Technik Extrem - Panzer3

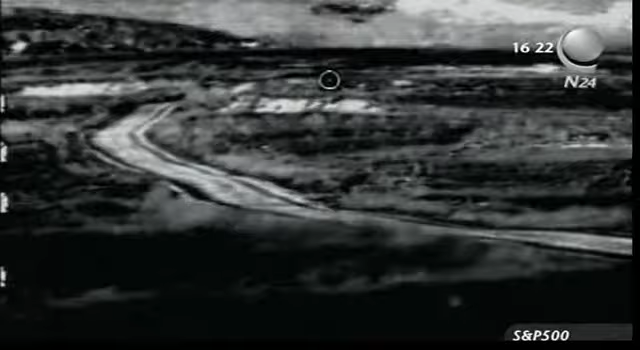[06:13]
Mit dem neuen Feuerleitrechner können bewegliche Ziele von der Größe eines Fußballs noch in 5 Kilometer Entfernung ausgemacht und getroffen werden. Die vierköpfige Besatzung kann in nur 15 Sekunden 3 verschiedene Ziele unter Beschuss nehmen.